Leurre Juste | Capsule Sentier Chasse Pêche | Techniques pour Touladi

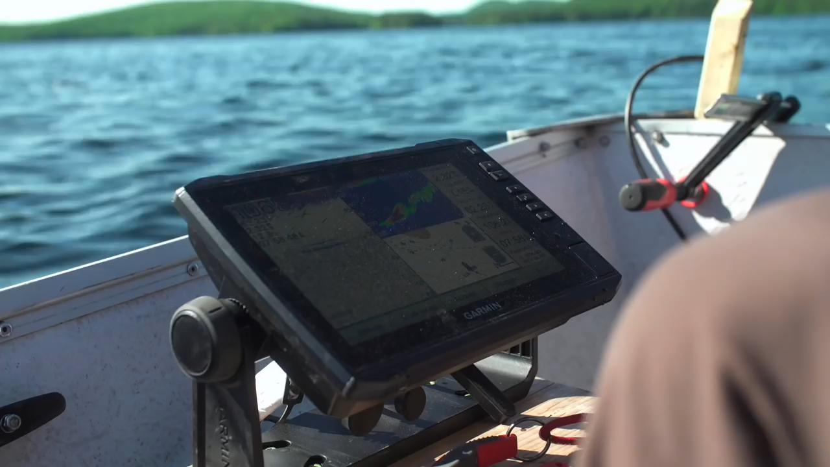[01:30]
Ça me permet de découvrir un peu les structures en ayant les yeux sur mon sonore,